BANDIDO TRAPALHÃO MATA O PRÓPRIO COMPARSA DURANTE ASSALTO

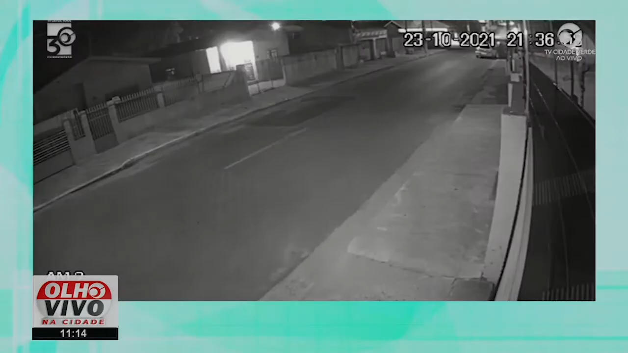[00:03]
O relógio marcava 9h37 da noite. Vai acompanhando. Criminosos armados tentam cometer um assalto. Os caras partem pra cima da vítima, exigem o automóvel do homem. Os criminosos protagonizam uma cena de violência. Os criminosos protagonizam uma cena de terror. Olha só, o carro vai perdendo o controle, vai perdendo o controle e... Atinge um muro, atinge um outro automóvel ali.